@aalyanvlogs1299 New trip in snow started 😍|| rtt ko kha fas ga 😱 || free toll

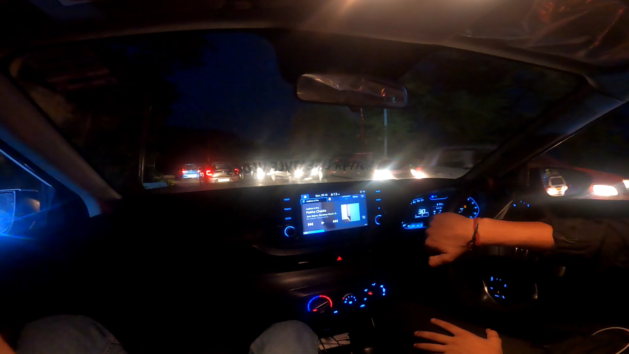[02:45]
बाकी अब यहाँ से व्यू चेक कर रहे हो, क्या व्यू आया, खतरनाक व्यू है यार,
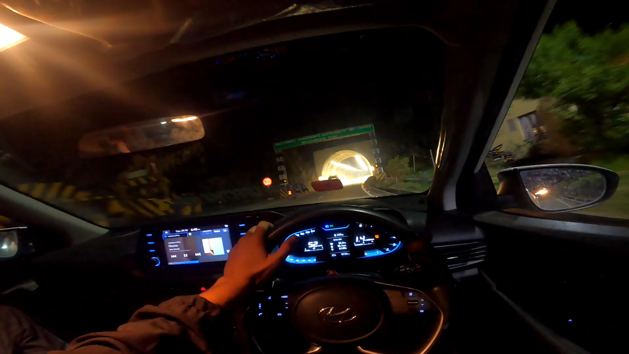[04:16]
खतरनाक लाइटिंग हो गई यार, पहले इतना खतरनाक था, अब ज्यादा खतरनाक हो गया यहाँ पर।
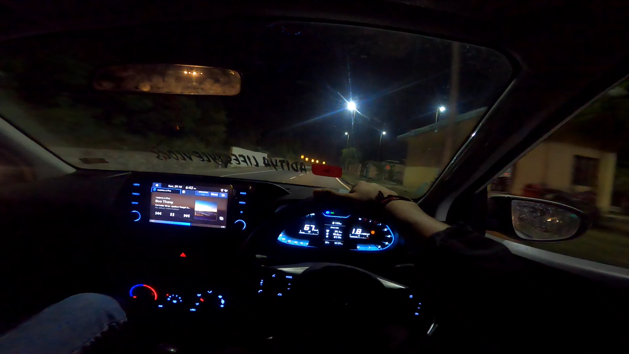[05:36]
बट मज़ा आया मुझे टनल के अंदर, शायद से एक को टनल है आगे, शायद से एक को टनल है,
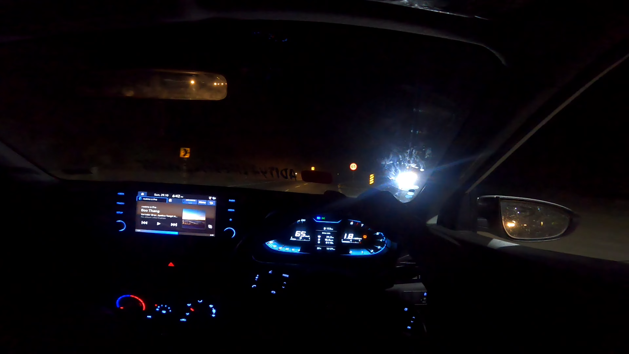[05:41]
शायद नहीं यार एक को रहा शायद से चलिए। तो गाइस टनल ख़त्म हो गया यार, मुझे लगा एक को रह आगे आगे।
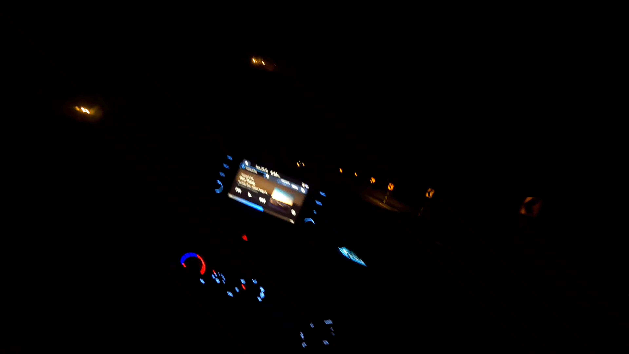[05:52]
आपको दिखाते हैं कटरा, दिखाते हैं आपको वैष्णो माता, दुबई दिख नहीं रहा होंगे ओए क्या यार, हाँ उसमें लाइट जबरती है ना।
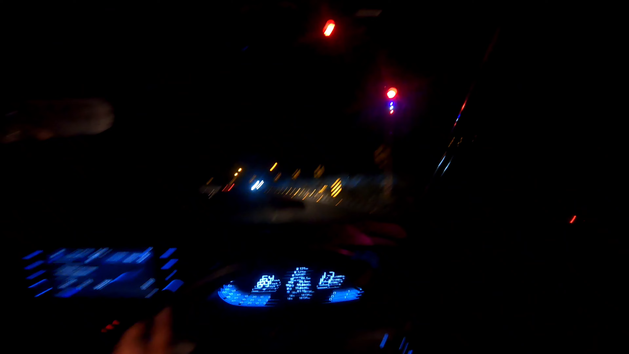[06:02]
श्रीनगर पटनी टॉप, यहाँ पे दिख इस साइड दिख रहे हैं, उस साइड करते थोड़ा, हाँ ये दिख रहा है, ये रहा कटरा, यहाँ पर लिखा हुआ पुल भी है देख लो कटरा।
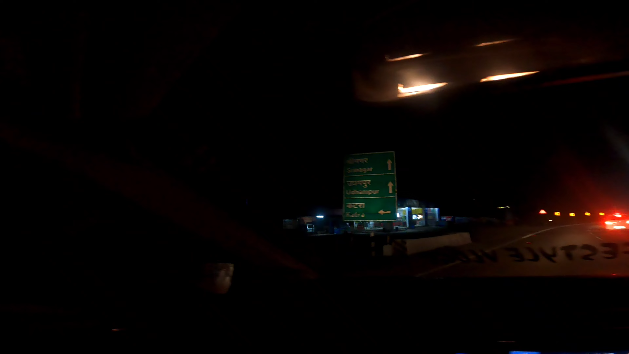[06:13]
तो इस साइड रास्ता गया मैं आपको, वहाँ से वैष्णो माता दिखाऊंगा ठीक है। शायद से ये रास्ता उनका यार, अच्छा ये वाला रास्ता, ये वाला आपको मैं आगे से दिखाता हूँ, दूर से दिख जाता है, लाइटें दिख जाती ना।
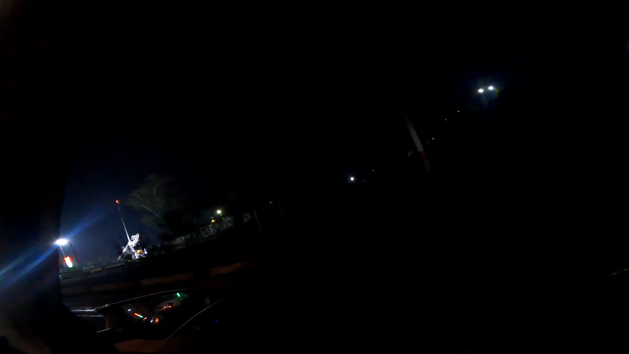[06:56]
वो देख रहे हो सामने क्या व्यू है यार यहाँ पर,
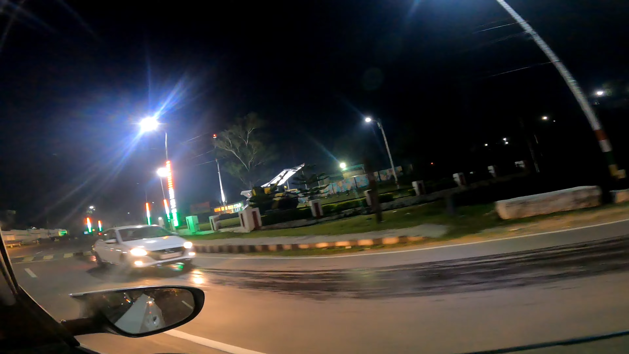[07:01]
वो भाई आगे गाइस वो देख रहे हो सामने, ये आर्मी वालों का एरिया है,
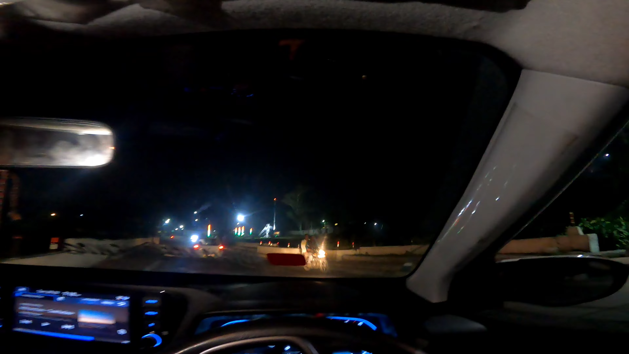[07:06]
वहाँ देखो आगे एरोप्लेन देख रहे हो, खाली ये देखो
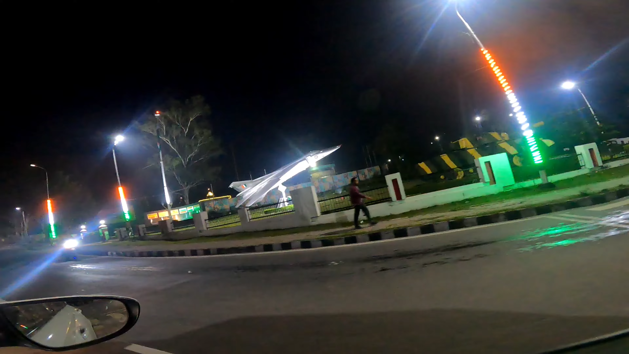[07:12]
एरोप्लेन, उसके भाई इससे चलता भी है यहाँ से लगाया हुई ऐसी है यहाँ पर।
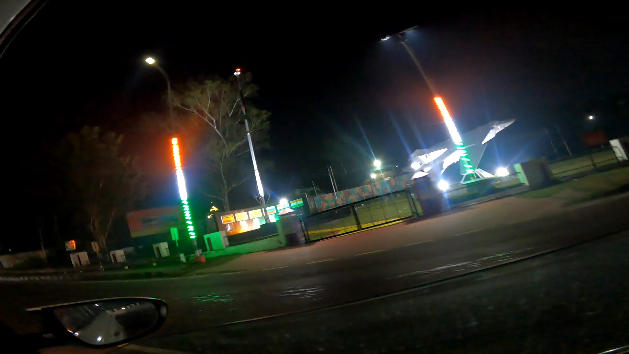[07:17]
सो गाइस चलो चलते, तू सोनी बाली करदा दिल मिलने नु काली कातों,
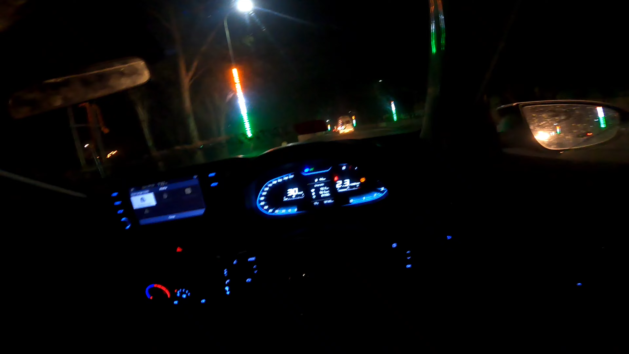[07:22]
तू करती कुड़िए लालई मेरे नाल जे गाइस, आर्मी ये खत्म ही नहीं हो रहा यार, पता नहीं उठ गयो ते, ये देख रहे हो स्पीड ब्रेक,
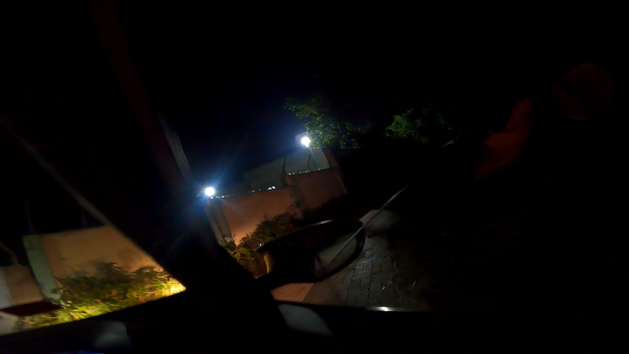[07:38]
गाइस चेक कर रहे हो कहाँ कौन सी लोकेशन पे आ गए भाई, ओए ओए ओए ये देख रही हो, ओ भाई खतरनाक रास्ता है यहाँ पर भाई,
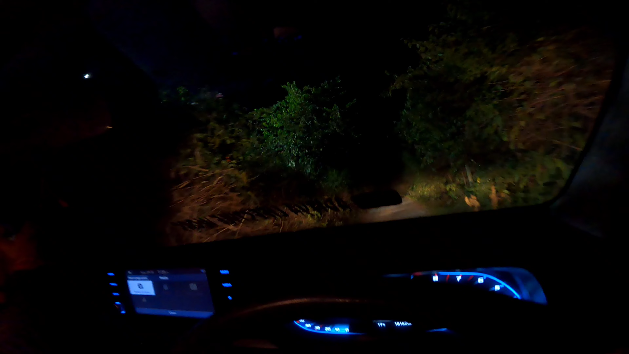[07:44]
दूसरा गेट आ रू नहीं भाई, फंस गया हूँ यहाँ पर मैं तो, पीछे गाड़ी भी नहीं आ रही मेरे भाई, देख रहे हो क्या रास्ता यार,
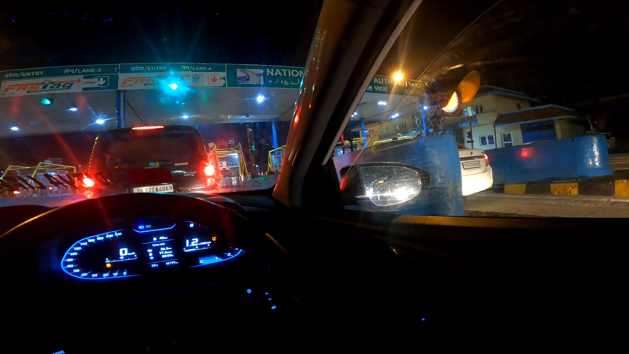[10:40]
चेक करो यहाँ पर टोल के पास।